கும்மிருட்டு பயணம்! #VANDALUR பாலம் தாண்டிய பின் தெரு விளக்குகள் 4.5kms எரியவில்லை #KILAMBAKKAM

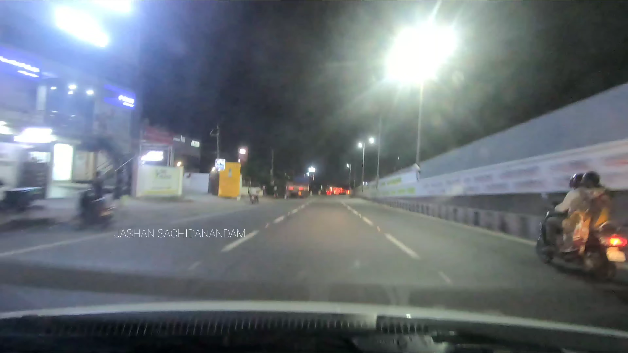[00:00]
Hi guys, welcome back to the channel. I am Josh and Joshi Tarnatham. Now, if you go to the left, you can go to the right and you can go to the right. This is the last street light that is on.
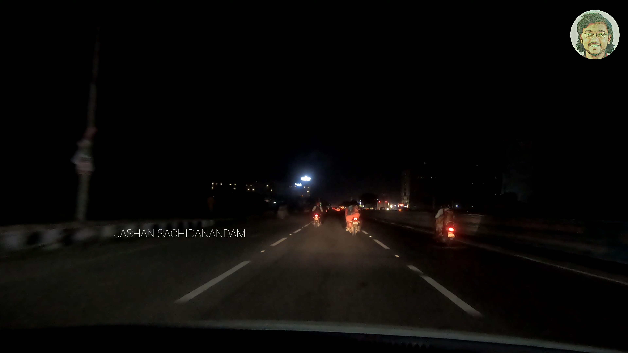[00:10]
Now, we are going to travel to Guduvaanjiri. You can travel to the first place.
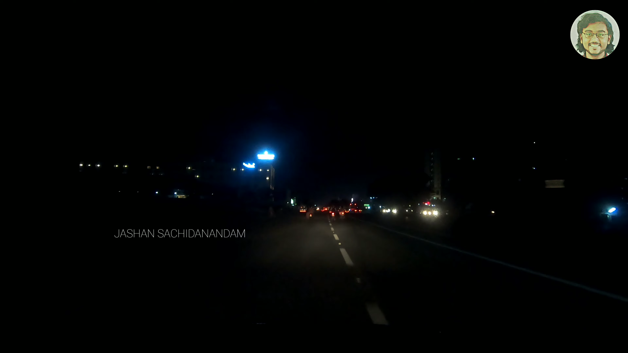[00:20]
This is going to be a fantastic night driver GST in complete darkness. So, come on. In this video, I am going to travel to Guduvaanjiri. So, I am going to return back from Guduvaanjiri all the way to Urapakam and then to Vandalur. So, I am going to shoot 2-4. So, this drive is on
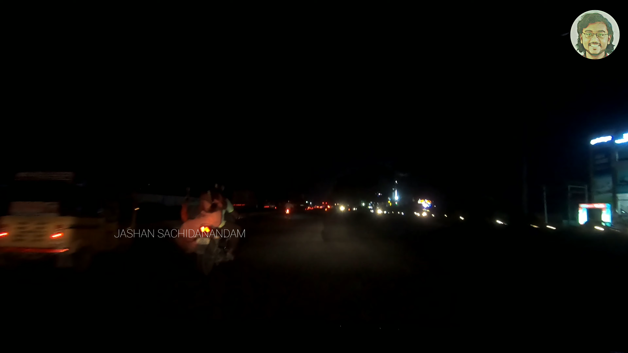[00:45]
Sunday evening. From Urapakam to Guduvaanjiri and then back to this place is going to be on Monday evening. So, I am going to shoot 2 times. Because, I really wanted to see why the darkness and for how long the darkness. Whether it was just any light. I am and I know it is not the light. I am not sure, the bridge is pulled through. It is
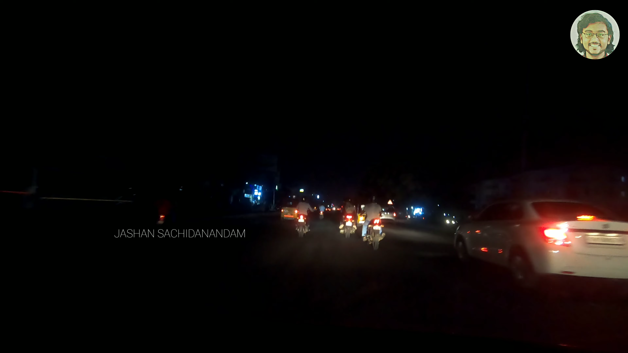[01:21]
very difficult to not only drive, it is also very difficult to see. If you have no traffic at all and you have no traffic at all, you can see someone in the middle of the road.
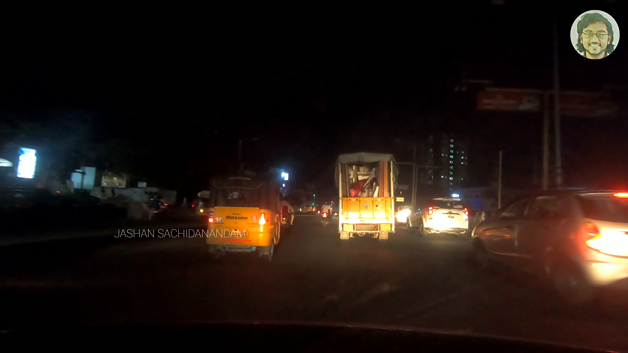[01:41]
Especially the center is pitch black. So people crossing the road are very difficult.
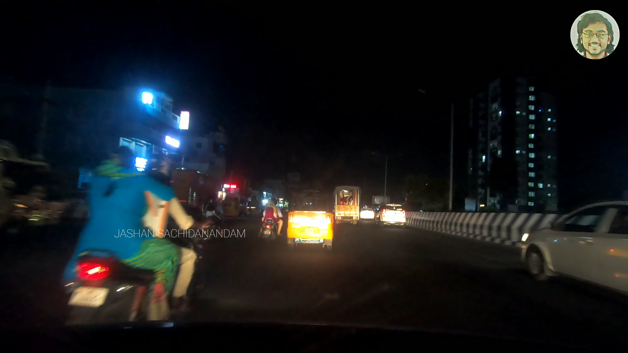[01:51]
If you cover the distance, one way is close to 4 to maximum of 5 km. That is, from a bridge, the signal will be very difficult. So the return will be close to 5 km. Approximately 4 or 5 km, there is no street lights. There are street lights but they are not switched on and they haven't been switched on for quite some time. So the road is no expansion, there is no construction or cost.
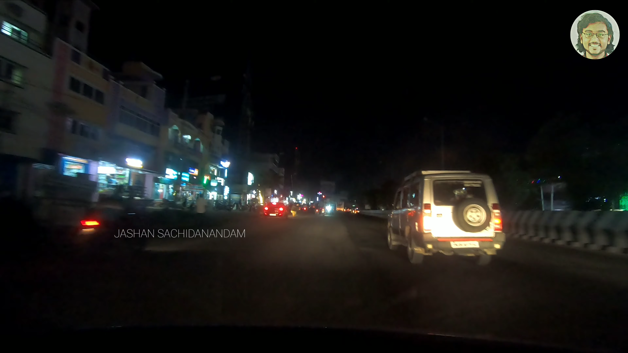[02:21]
But definitely you are in Wonderlore bridge and in Wonderlore bridge, it is a journey. If you are in Wonderlore bridge, the bridge is on the road, you will see a 4 km. But now, the inner roads. Now, you will go to the Urapakamang road. So, you will see all those inner roads in Urapakam. All street lights are on, but in the GST road stretch, it's pitch black. I recorded this portion of the drive on Sunday evening.
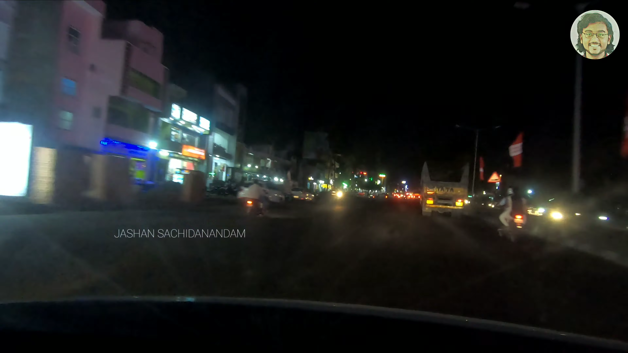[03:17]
So, if you don't know the reason, I don't know. We are trying to see if we can somehow get these lights turned on every evening. Some portions of the road are pitch black. That's why you can go and go and see. So, if you go towards the bus, you have to be full of residential.
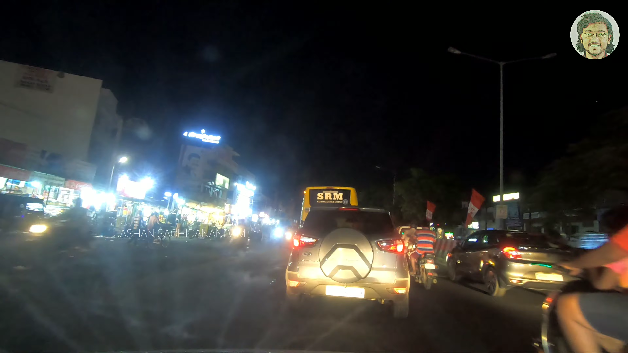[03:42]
So, there is no light that is coming onto the road.
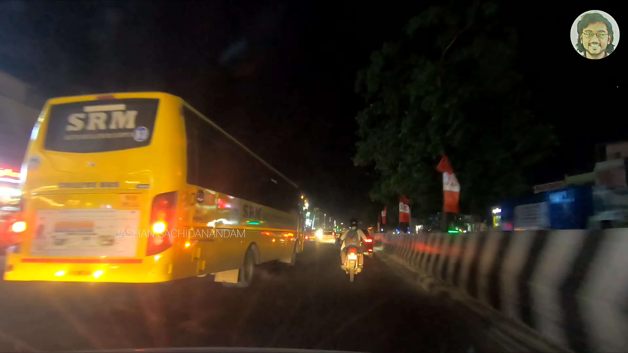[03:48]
So, there is no light that is coming onto the road.
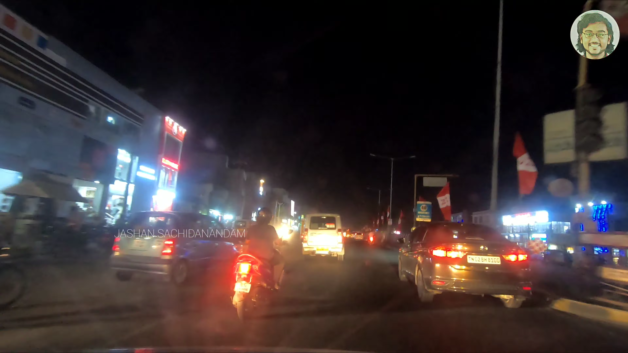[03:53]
So, it is extremely... Blinding, or rather, the lack of lights is making us blind.
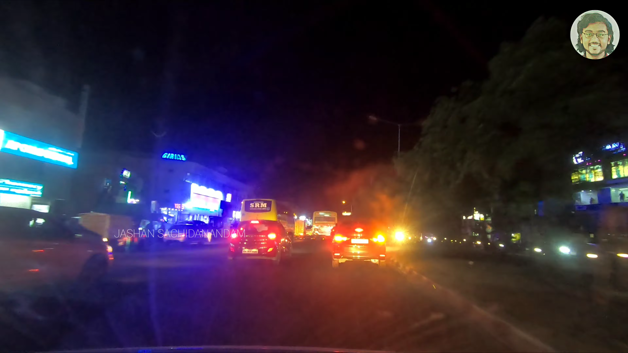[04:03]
So, you have to get a good vanjari signal to the U-turn. So, in good vanjari depool
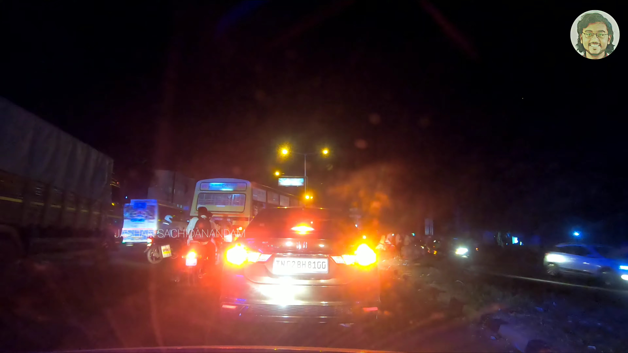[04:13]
and the buses will be the U-turn at the city. If you don't know about this path, you will know about the street lights.
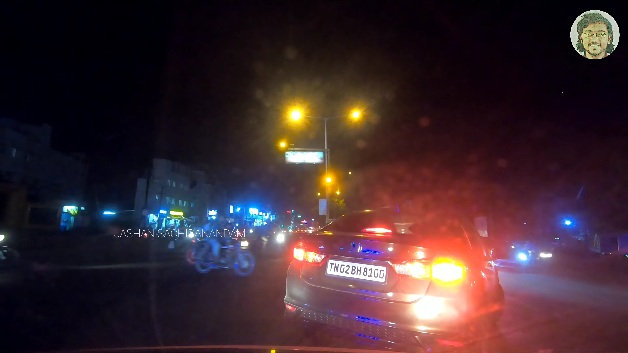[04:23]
But for almost 4 and a half to 5 km stretch, you will have a street light. I don't know about what the grease is. Probably it could be because of the road expansion.
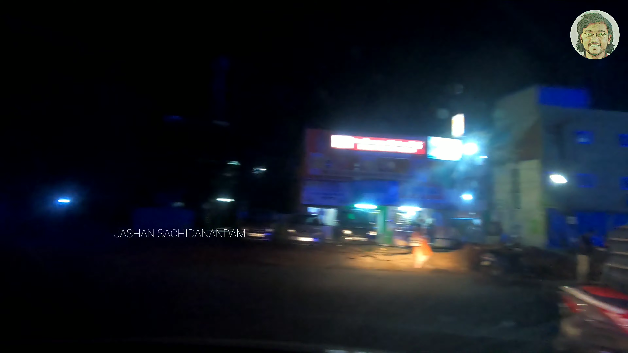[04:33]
But if you don't know about the GST road, you will have a lot of road expansion. But we see street lights are available. But in the stretch, which is a very important stretch, Urupakam is also developing because of Kilambakam bus stand.
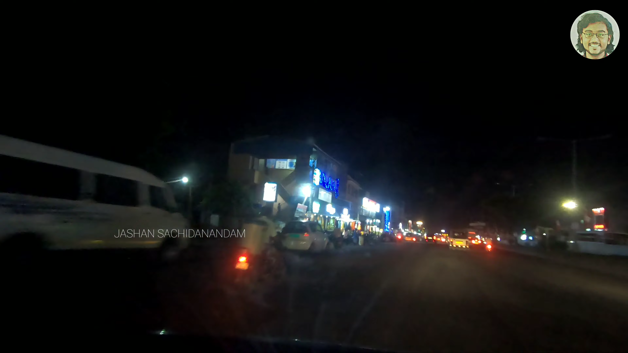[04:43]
And the GST road is already developed and well populated. So, if you don't know street lights, it is a bit of a shocker.
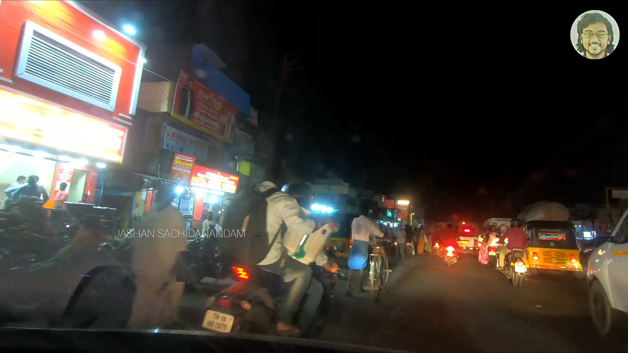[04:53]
You can also see all these outlets which are putting out some lighting onto the road. There is a lot of vehicular movement. I am going to continue my drive. So, we have now crossed the Goodwanchiri junction, the signal. And we are now going back towards Urupakam.
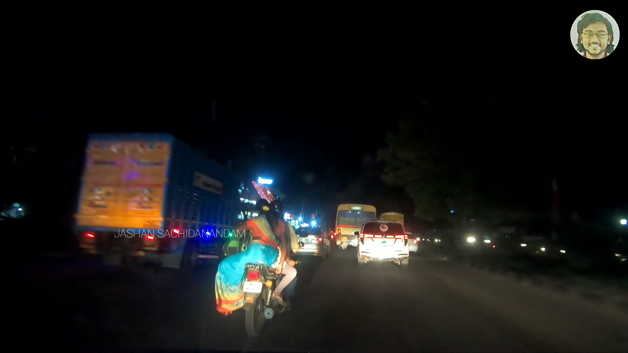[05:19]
So, you can see clearly this is Monday evening crowd. It is not only one crowd.
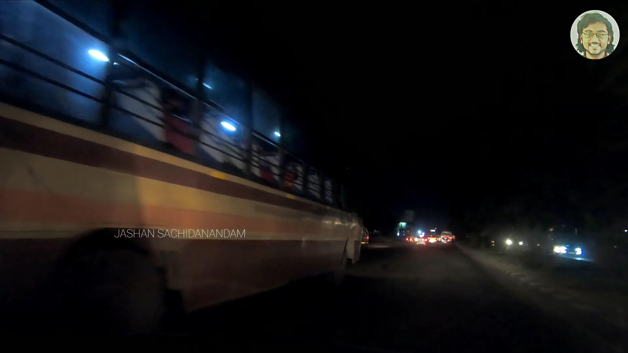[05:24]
There are people who are working in nearby localities. They are travelling back. So, I am going to travel for two hours. In the sections, I was travelling with my family. That's why I was going to Ayenjeri main road. So, I am waiting there. But clearly it was pitch black. I hope you guys like this video. So, this is just a quick sharing.